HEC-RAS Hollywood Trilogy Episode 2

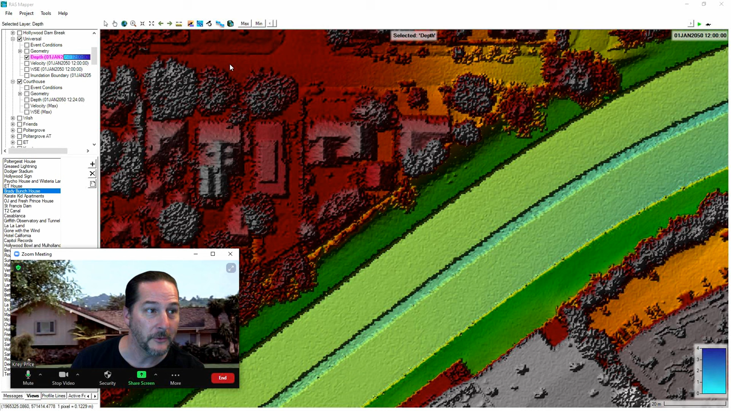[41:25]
But as we bring this in here, let's get it up and over.
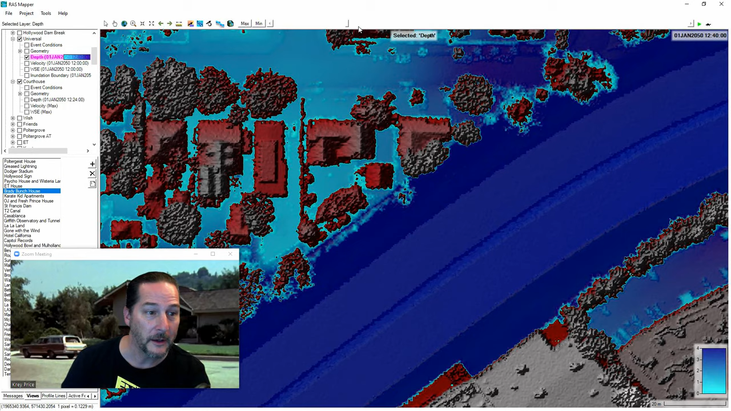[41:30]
And that peak flow, let's have a look here at what's going on in their yard. Interesting little backwater eddies here that you can see, a couple of vortexes or vortices.
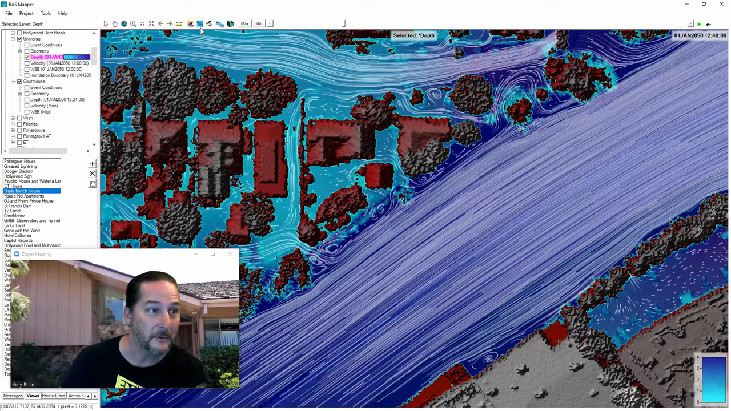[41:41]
But let's go ahead and build them some flood walls here.
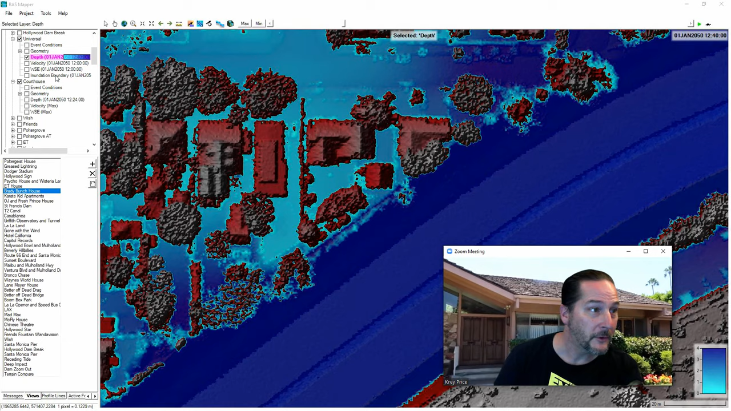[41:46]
So I'll turn off the results and show you just as we go down into the terrain here and use these modification tools, some of the things that we can do to it that were really tough to do before this version. If I want to add a new modification layer and we'll call this, we'll make it high ground and we'll call this the Brady levee.
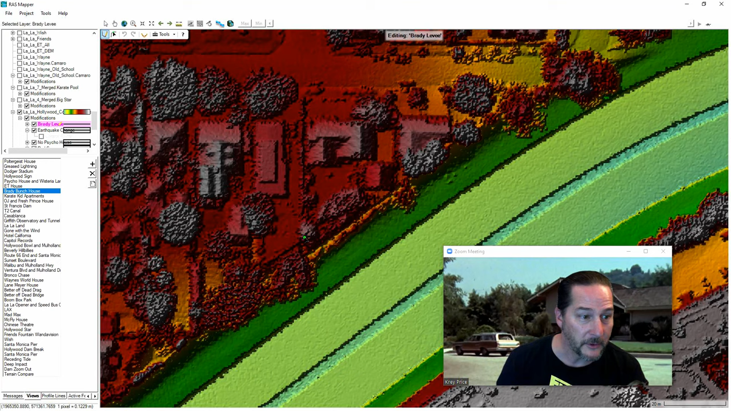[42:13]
And so all I'm going to do here is go around the outside of their yard here and let's protect them from this massive flood. What I want to show you is how you can actually just overlap just to make sure you've sealed this all up.
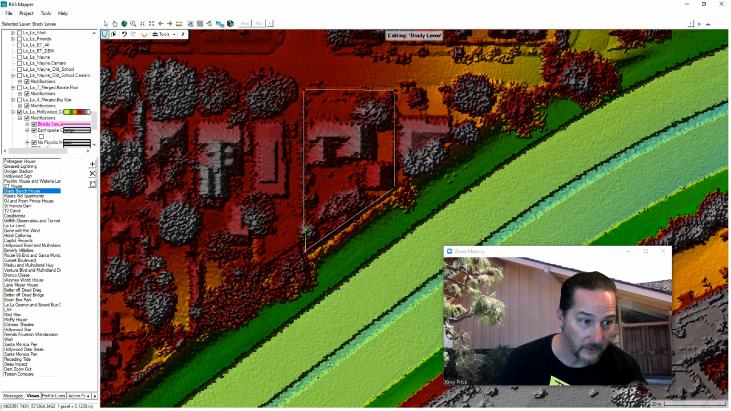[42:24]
You can overlap these lines a bit. This is going to look a bit funny though. It's trying to do, by the default, a 20 meter high levee with side slopes.
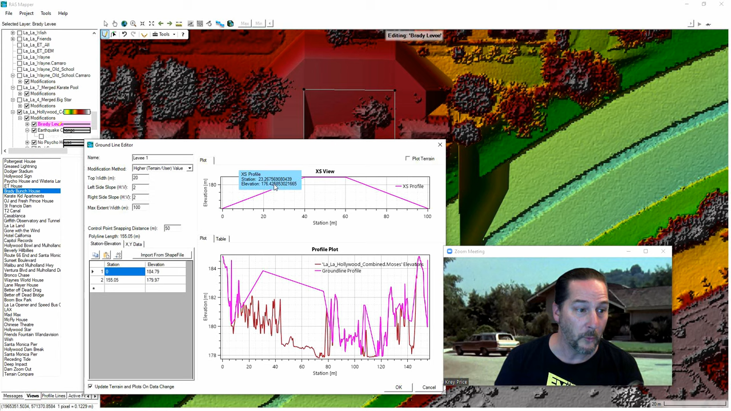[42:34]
Let's make it a flood wall. So let's just make it like a really fat flood wall.
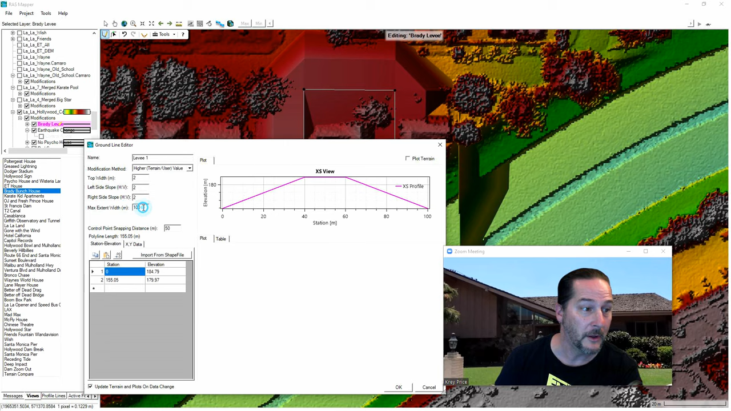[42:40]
Again, if I cap this maximum extent here, then it's going to ignore the side slopes. And you can already see it's tried to do this for me here.
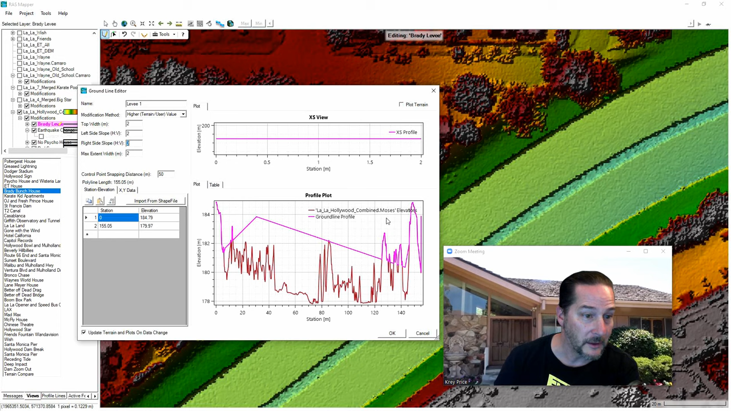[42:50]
Let's get it up above the existing ground. I'll make the whole thing 185 on both ends. And again, these ends overlap with each other,
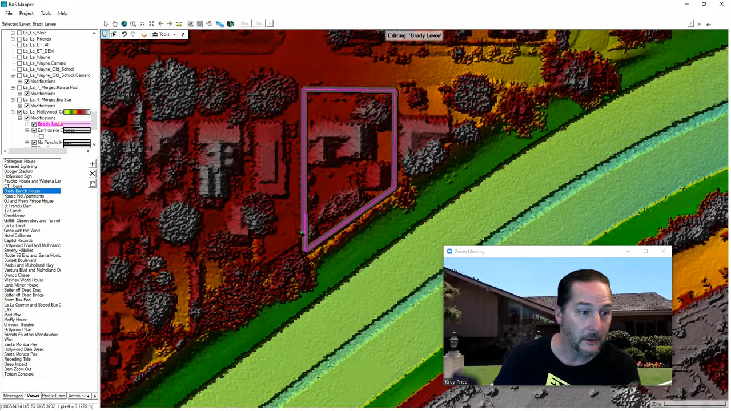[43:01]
but that's okay because you can see here, I'll just zoom in on this. I could have lined these right up and now I've got flood defenses in place.
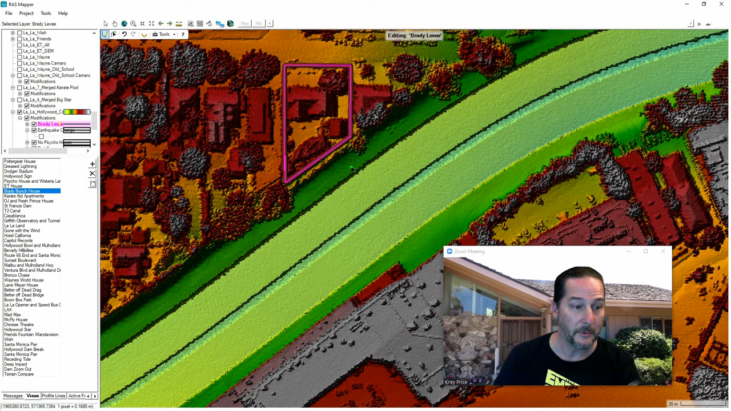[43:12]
So let's run the same model and see what happens with this levee in place. So here was our terrain before and then without that.
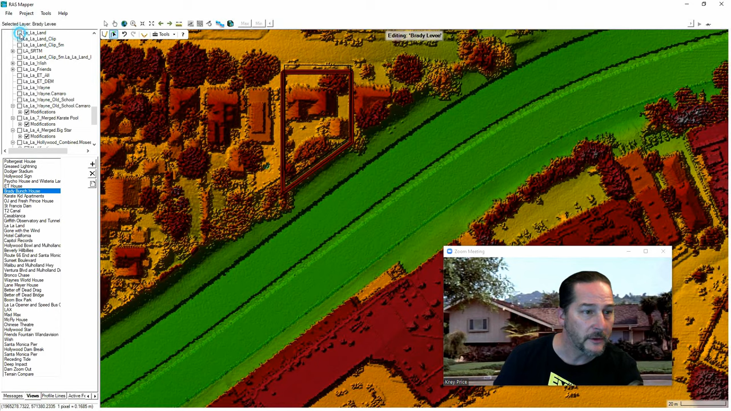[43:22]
And when I turn the existing layer off, there's my levee. So let's go back here then and show you the same flood coming through.
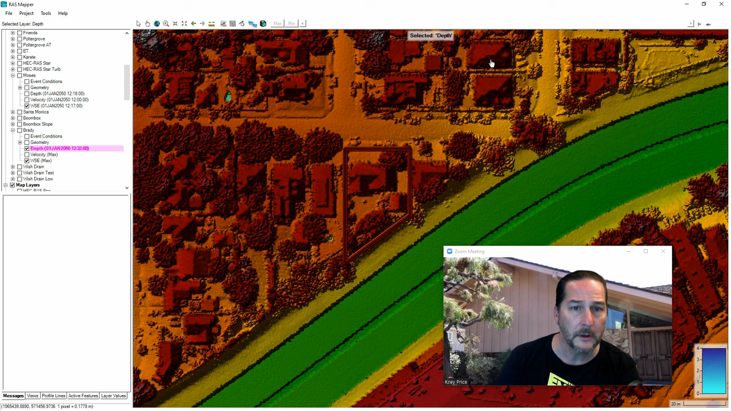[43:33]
I'll take it back to the back to the first time step here. And let's run this through. I'll turn off my water surface. And here it comes. And look at that.
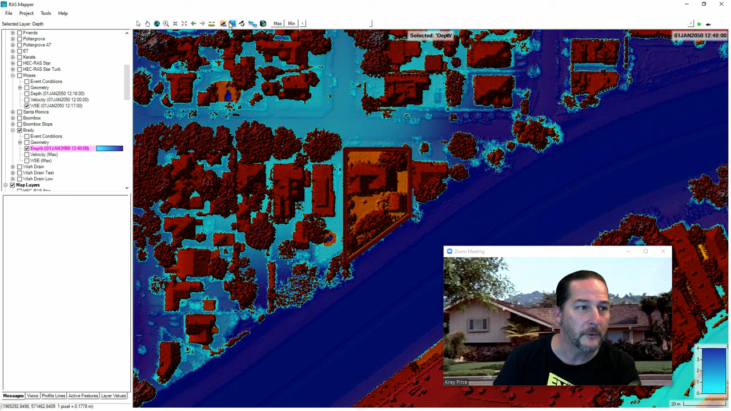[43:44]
They're high and dry. So you can see now the flood patterns.
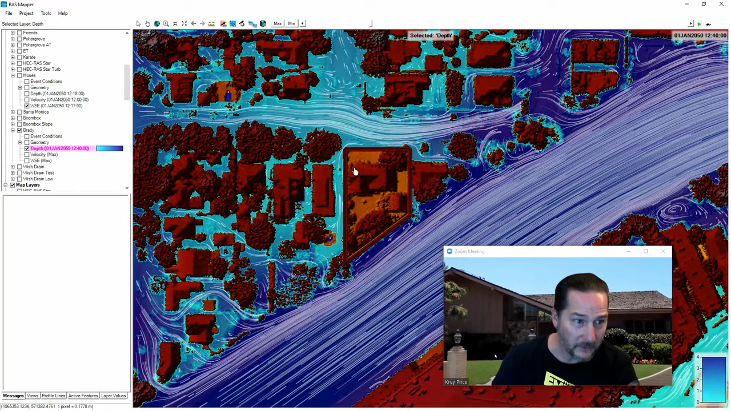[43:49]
A lot of times we're asked to do this and protect some structure,
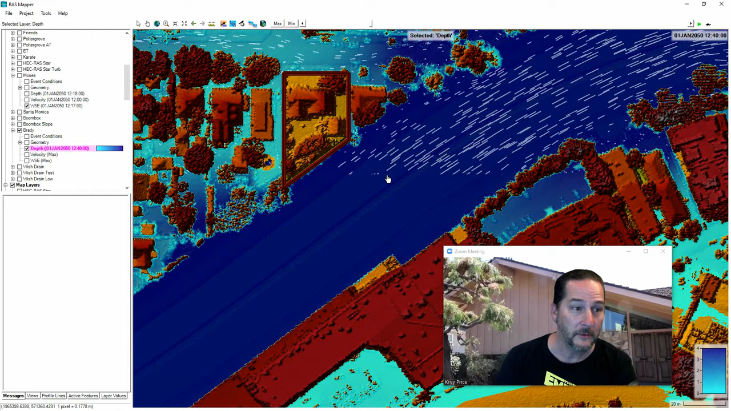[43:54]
but you're going to have to show in some cases that you've had no effect on the flood water.
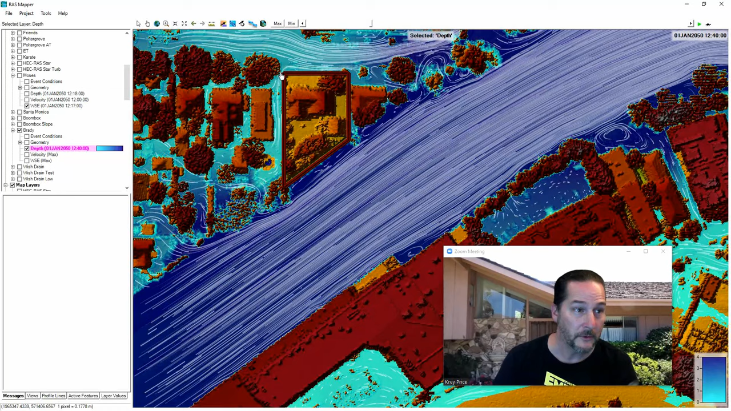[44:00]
So let's see what happened when we put these flood defenses in place. Could it possibly have an effect on the LA River itself? Let's turn them on and see. So we can just cut a section here and